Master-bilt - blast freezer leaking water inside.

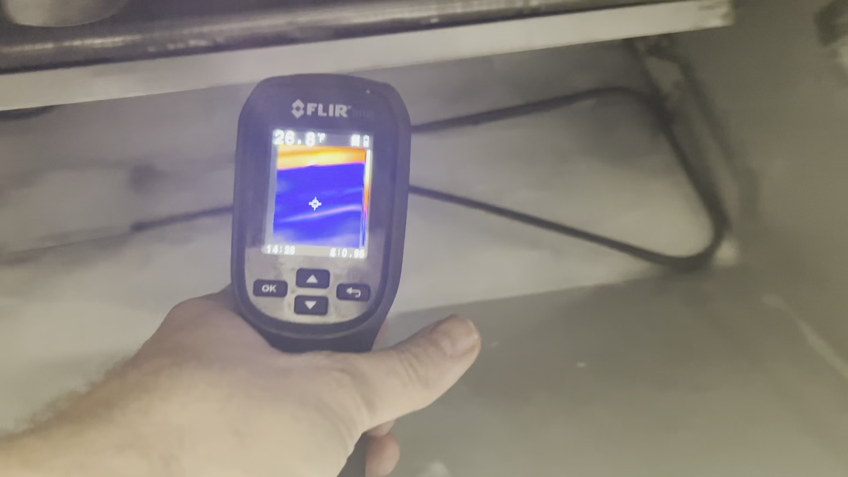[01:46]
um these thermals they're just a matter of uh contrast right so you can see my heater
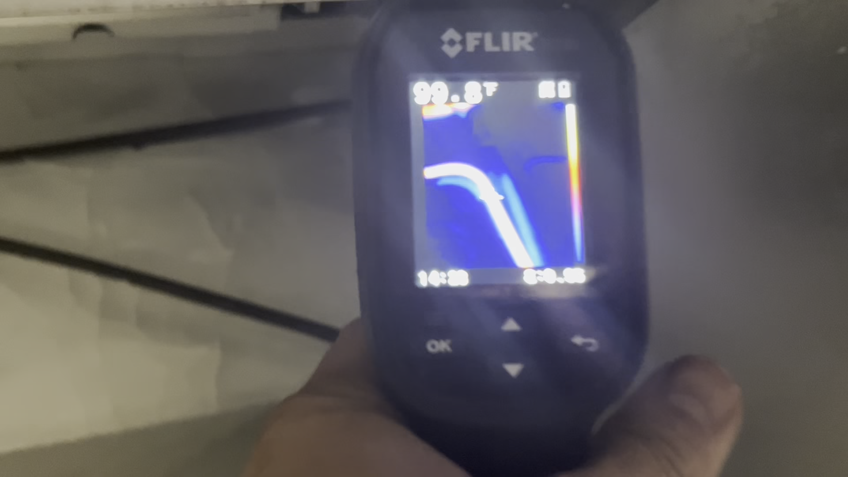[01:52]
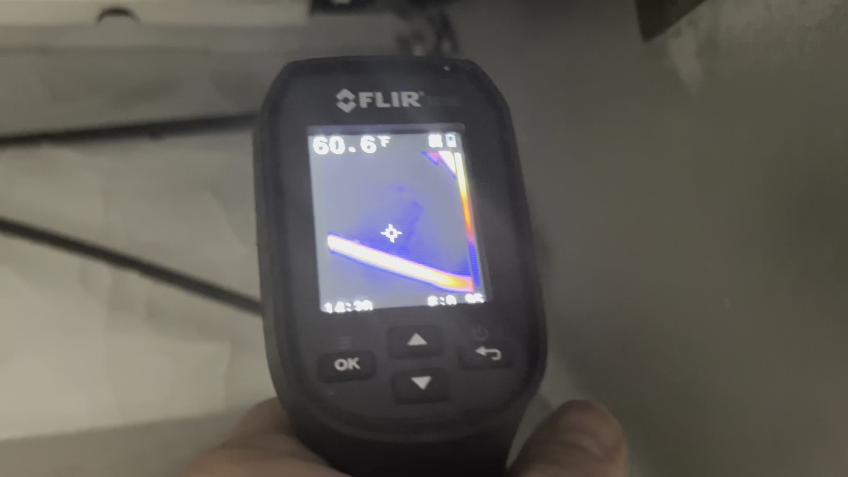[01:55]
On screen: spot 60.6°F
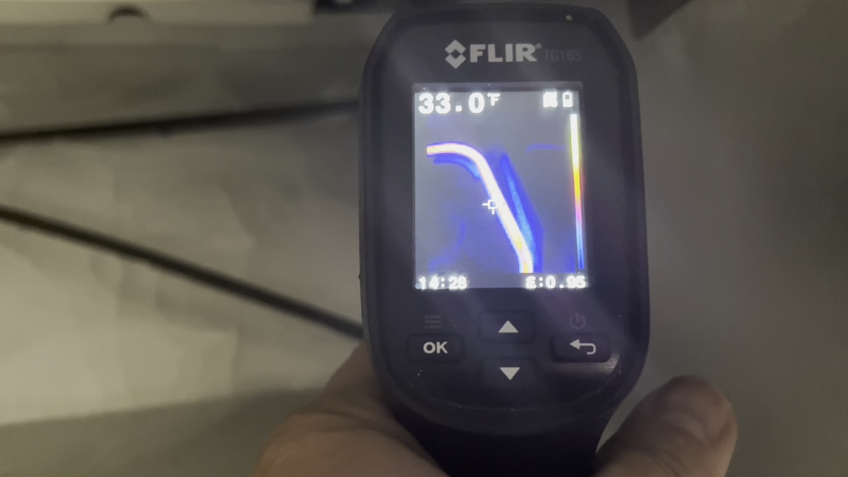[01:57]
On screen: spot 33.0°F
is surrounded by ice so it's glowing red and it's 80 degrees well up here you got
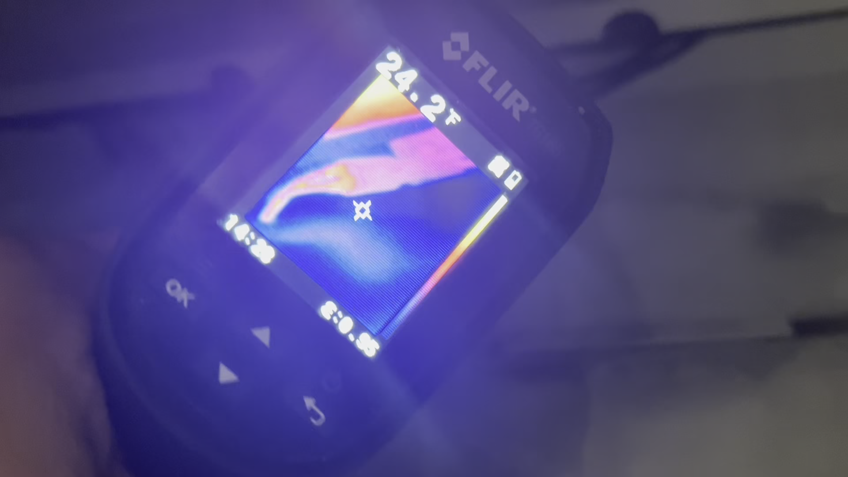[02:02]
On screen: spot 24.2°F
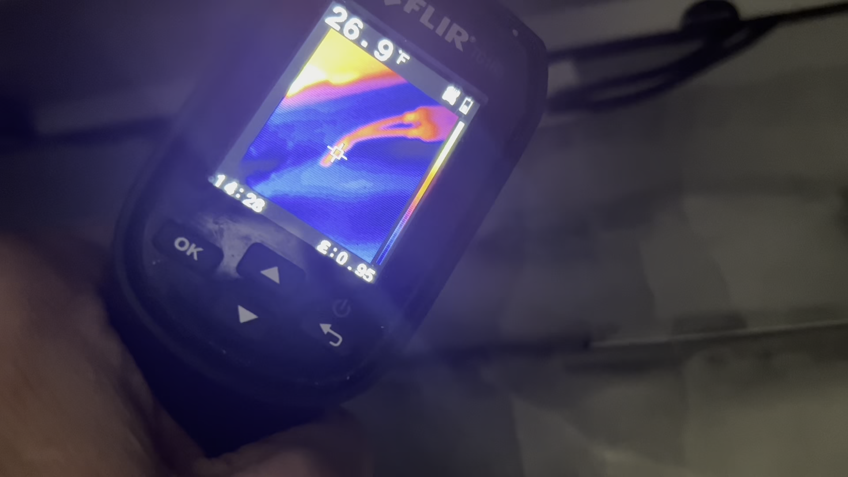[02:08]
On screen: spot 26.9°F
there's my drain line heater and you can see it also looks like it's glowing red but it's 27 degrees because what's around it is just pure ice
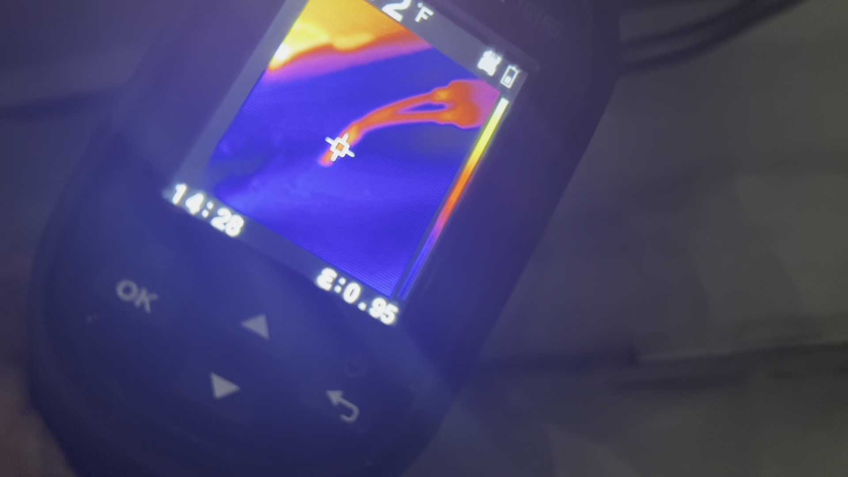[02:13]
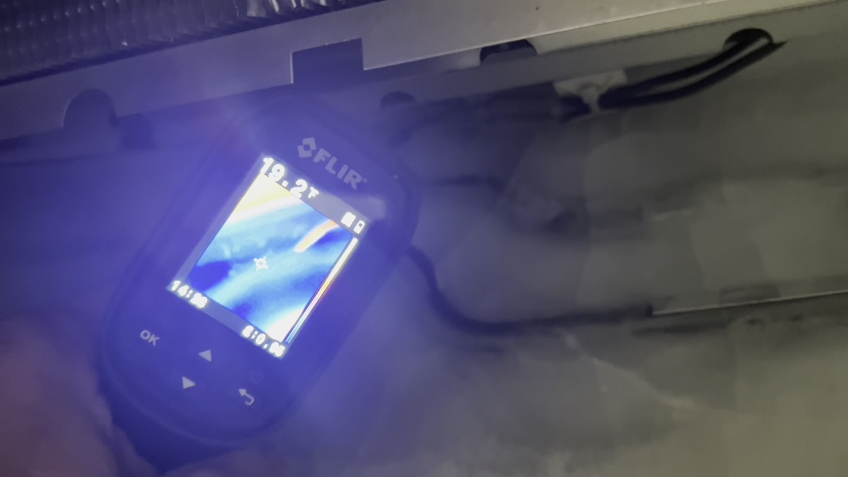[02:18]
so the ice around it is 19 16 so you put
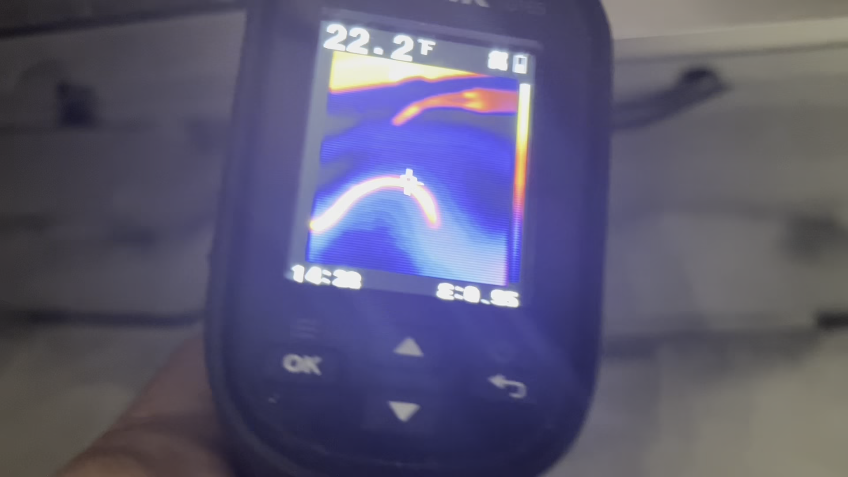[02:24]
On screen: spot 22.2°F
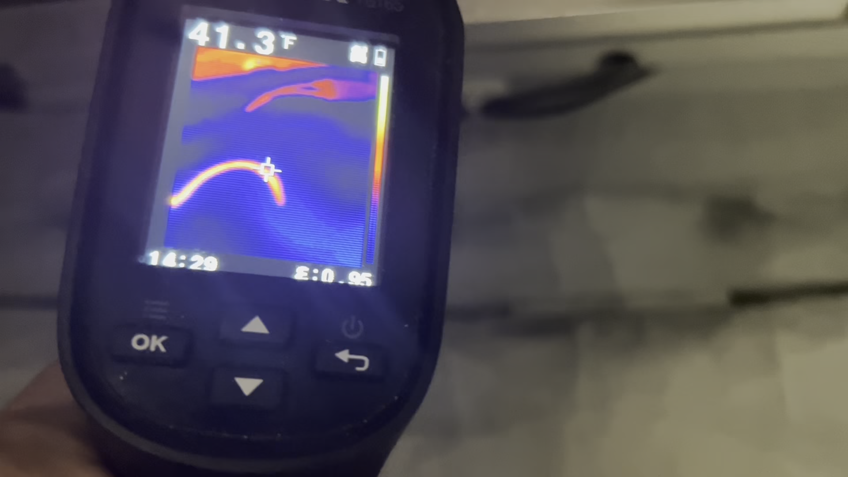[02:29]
On screen: spot 41.3°F
none of that's above freezing well 34 36 oh that's that's catching my loop that's my heater
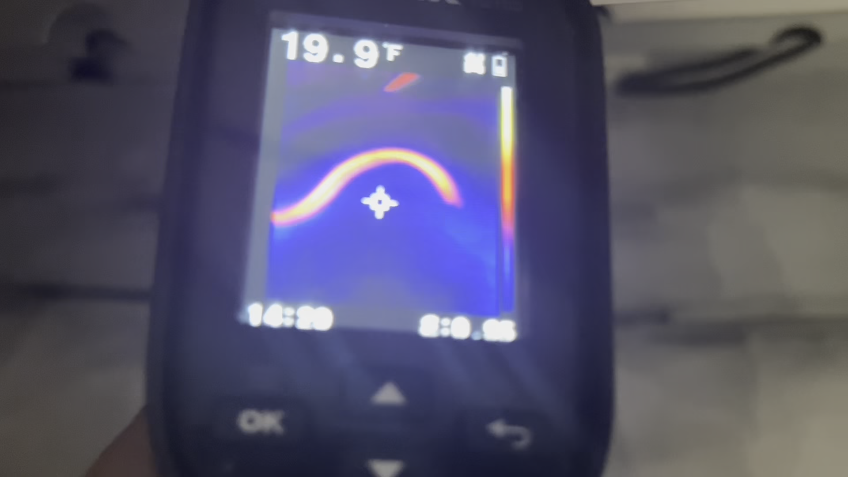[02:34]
On screen: spot 19.9°F
that's the physical heater heater right this